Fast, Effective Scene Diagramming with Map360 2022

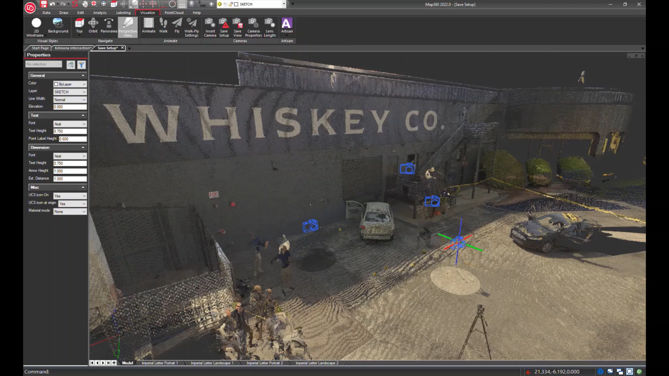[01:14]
And it just defines a camera within the scene at each of the scanner locations. So you can actually select one of the cameras and jump in that camera
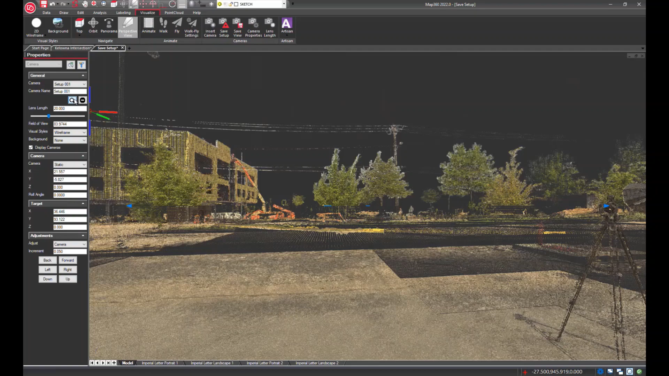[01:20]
position and use the panorama to move around
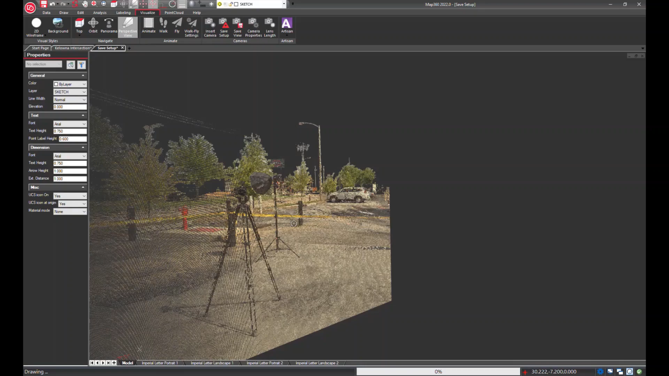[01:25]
within the scene and see exactly what that scanner position could see.